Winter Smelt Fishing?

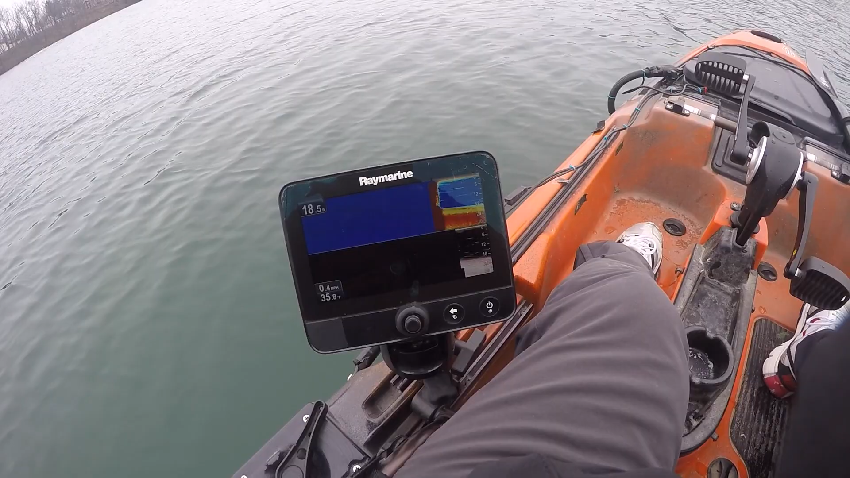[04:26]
About 20 yards off the bank, and I'm already in 20 foot of water.